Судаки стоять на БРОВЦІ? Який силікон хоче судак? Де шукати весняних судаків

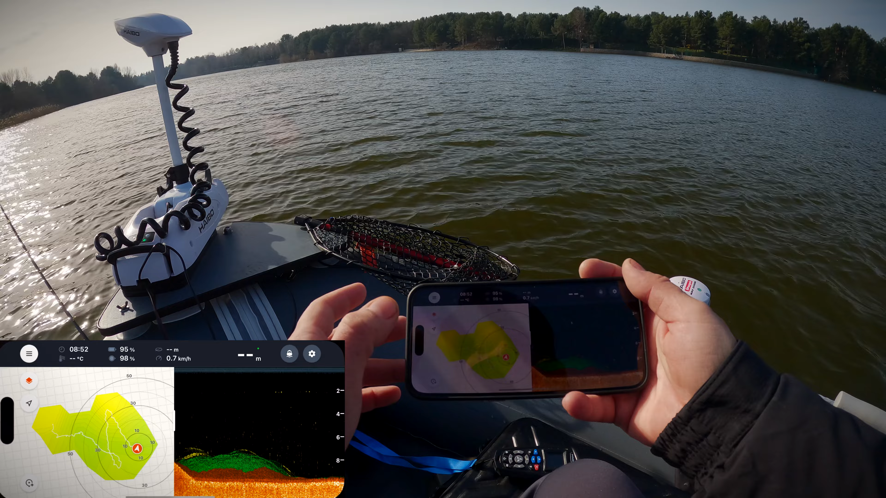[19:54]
On screen: speed 0.7 km/h
До речі, карта глобальна. Давайте спробуємо. О, слухай, тут 3D карти вже додали. Дивись, Толь, в преміумі.
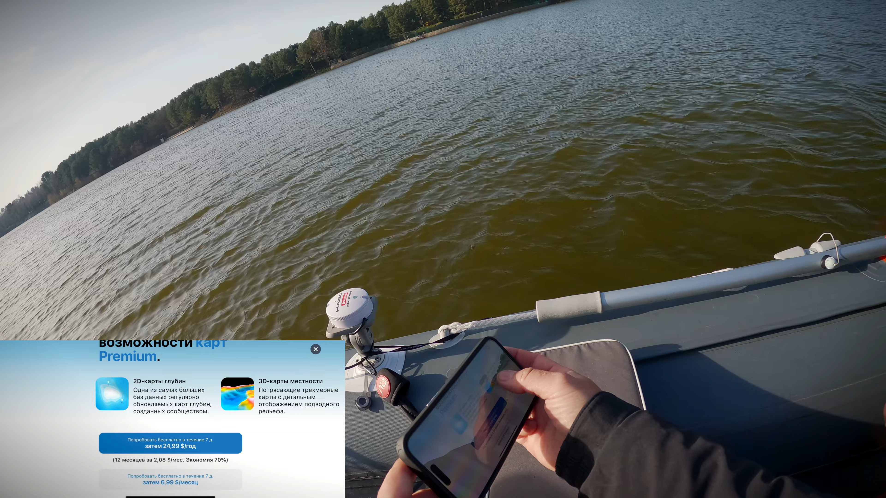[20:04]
Треба собі преміум проплатити. Проплатити преміум.
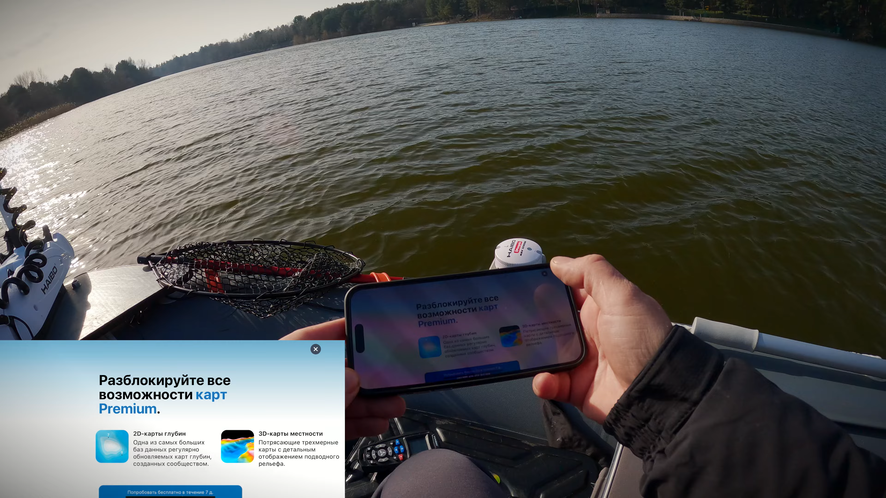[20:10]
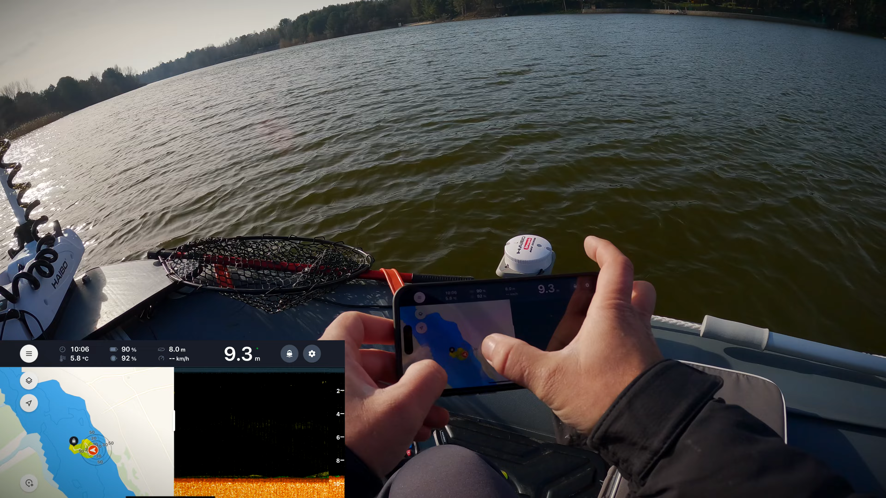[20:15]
On screen: depth 9.3 m, water 5.8°C
Так, тому що, бачите, тут немає зараз глибин, в мене преміум закінчився, але ми, бачите, трошки відмалювалися.
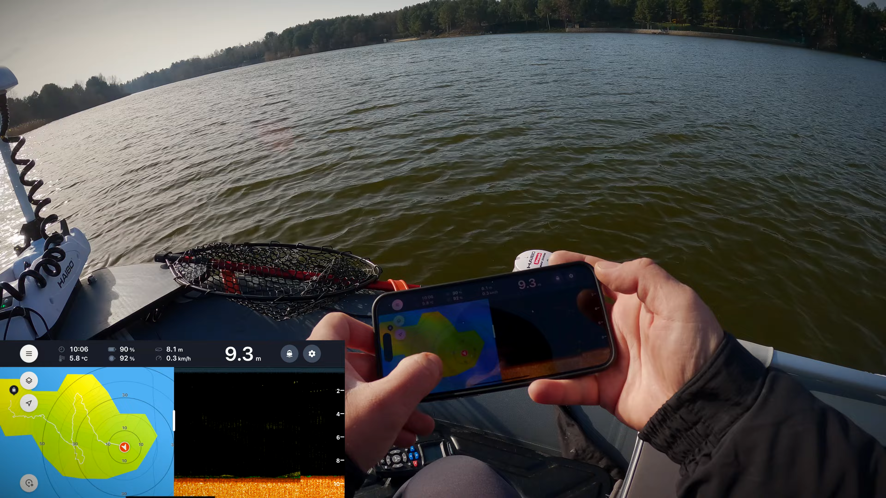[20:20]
On screen: depth 9.3 m, water 5.8°C
Так, давайте, 9 метрів, зміщаємось, де наш пульт.
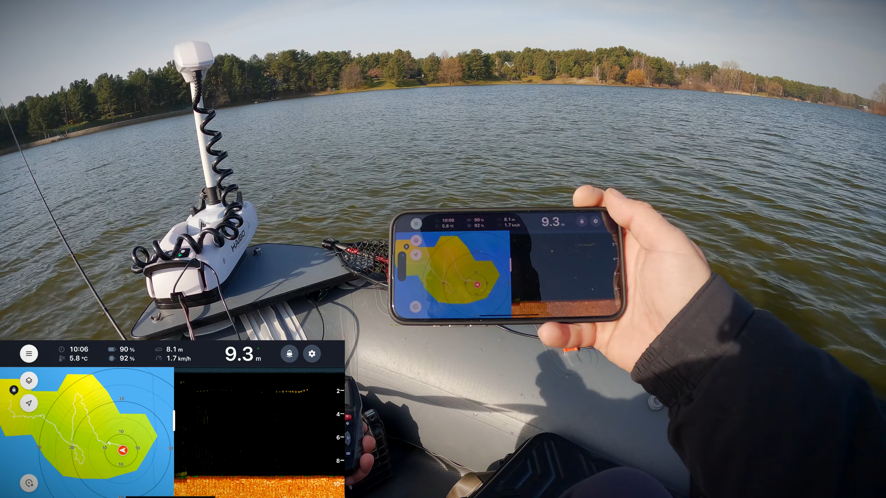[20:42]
On screen: depth 9.3 m, water 5.8°C, speed 1.7 km/h
Так, до речі, вода в нас 6 градусів в ободному, якщо це комусь потрібна інформація. А ну пройди так перпендикулярно, просто... Просто прямо, да? Да, ну, пройди. Так, дивіться, у нас, до речі, 9 метрів глибина. Толя, немає зовсім ні хрена під нами. Стоїть в нас кут зараз пошуковий, бачите,
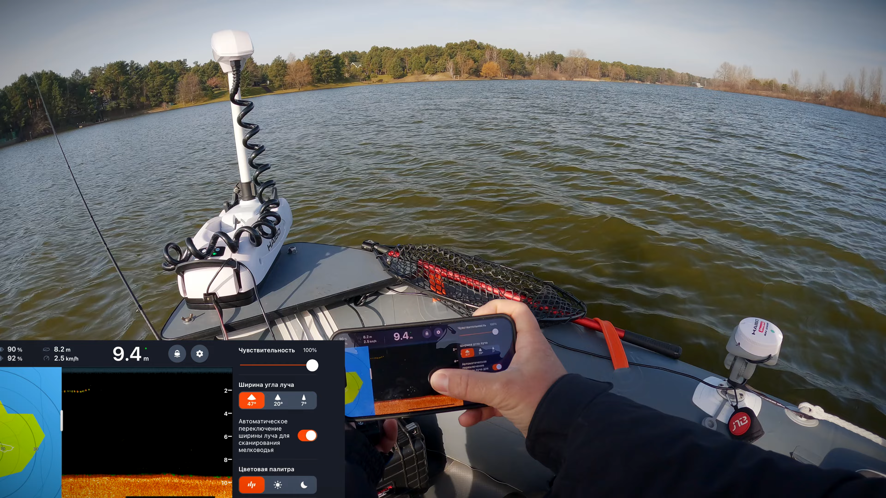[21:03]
On screen: depth 9.4 m, speed 2.5 km/h
ширина кута 47 градусів, можна 20 градусів і 7 градусів то для зимової риболовлі, вузький луч. От щовна, я раджу вам ставити, коли шукаєте рибу, це 47 градусів і ось середній луч можна ставити, коли вам щось потрібно чітко промалювати.
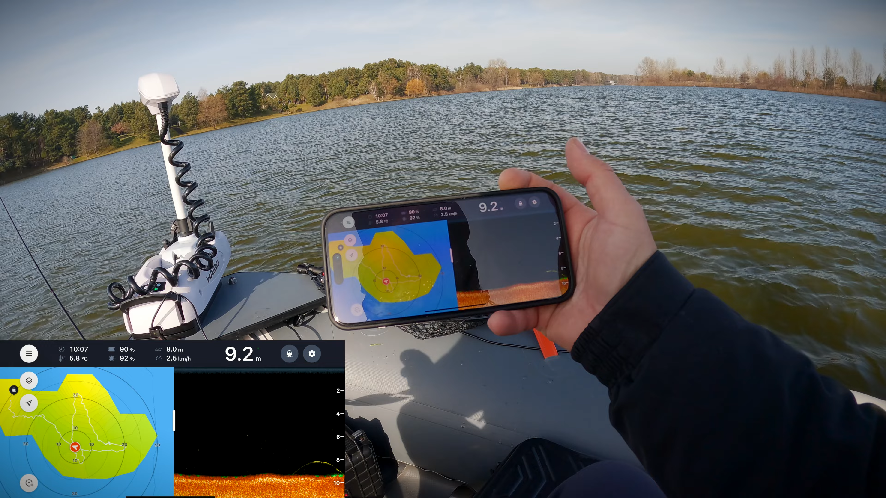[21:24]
On screen: depth 9.2 m, water 5.8°C
Так, глибина в нас рівна, немає ніяких у нас тут, бачите, перепадів. Ось починається рибка тільки тут, Толь, аж тут починається риба. Бачиш? Да. Але це така не дуже крупна риба, хоча тут і глибина ж 10 метрів. Так, і ось такий, бачите, як бугор з рибкою, і далі нічого. І ось пішов вихід. Вихід, ні, не вихід. 9 метрів.
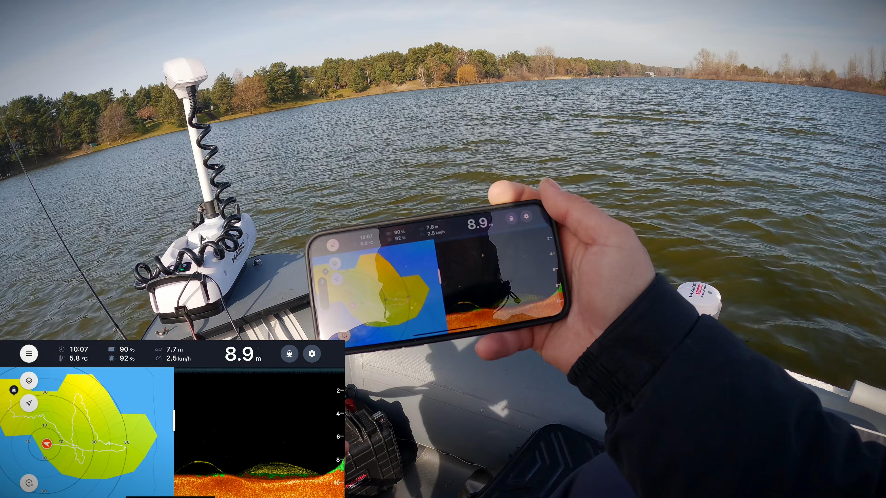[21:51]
On screen: depth 8.9 m, water 5.8°C, speed 2.5 km/h
А хоча, да, Толь, ось вихід. 8-7,5. Так от треба його проловити. Оцей вихід. 6 метрів. 7 метрів, 6 метрів.